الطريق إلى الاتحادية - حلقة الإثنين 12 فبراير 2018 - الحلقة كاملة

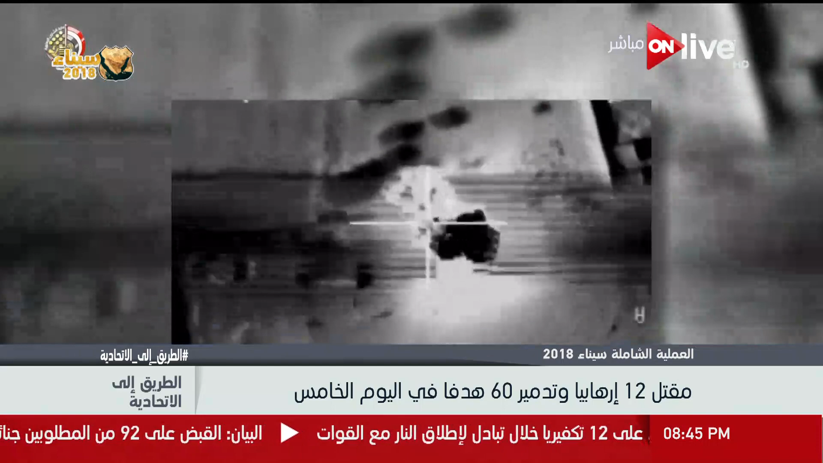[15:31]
قيام القوات الجوية برصد وتدمير 60 هدفا للعناصر الإرهابية بعد توافر معلومات استخباراتية حول هذه الأهداف.
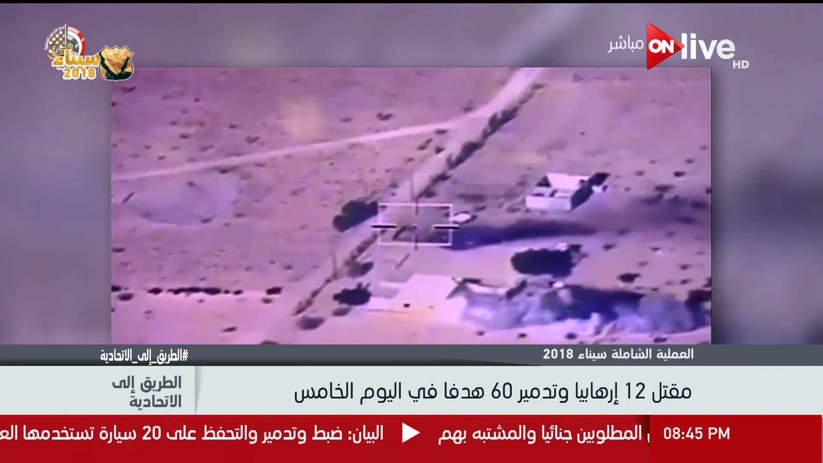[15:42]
القضاء على 12 فردا من العناصر التكفيرية المسلحة خلال تبادل لإطلاق النيران مع القوات المكلفة بأعمال المداهمة.
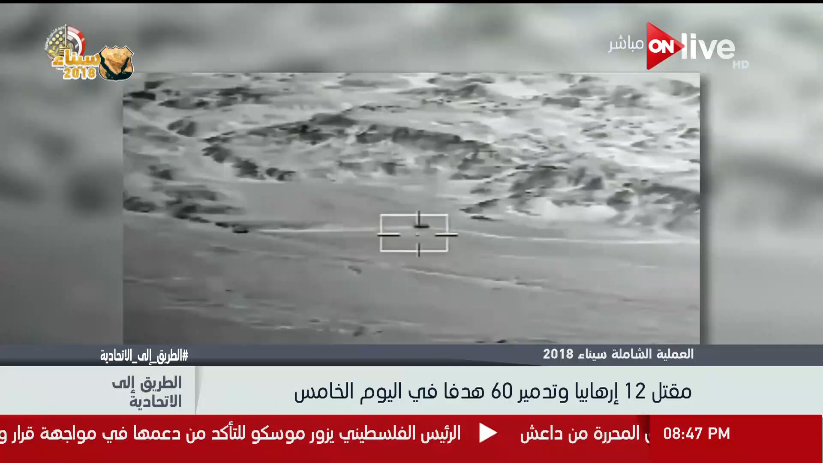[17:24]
واستمرارا لنجاحات القوات الجوية، فقد تمكنت من إحباط عملية تهريب أسلحة وذخائر
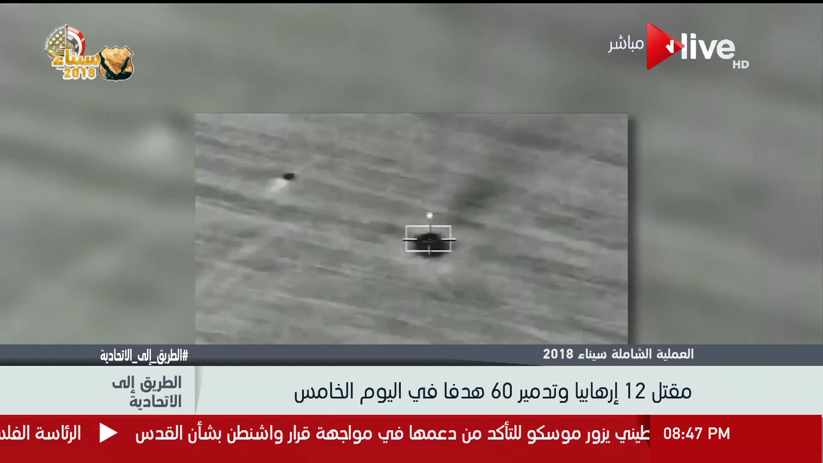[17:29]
إلى البلاد عبر الاتجاه الاستراتيجي الغربي، وذلك
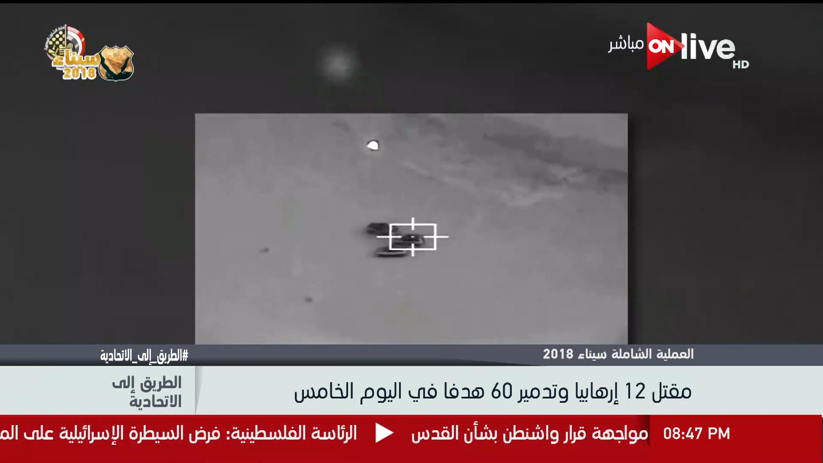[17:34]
من خلال استهداف وتدمير 4 عربات محملين بالأسلحة والذخائر ومقتل العناصر الإرهابية القائمة على أعمال التهريب.
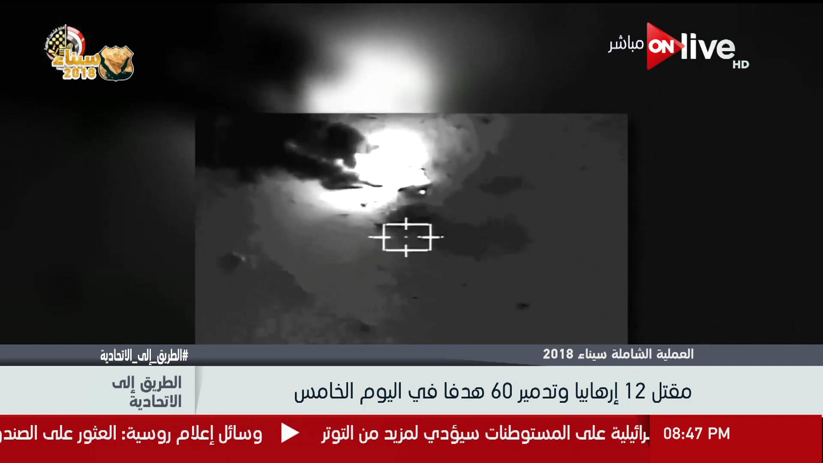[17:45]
فيما استمرت القوات البحرية في إحكام الحصار والسيطرة على منطقة الساحل،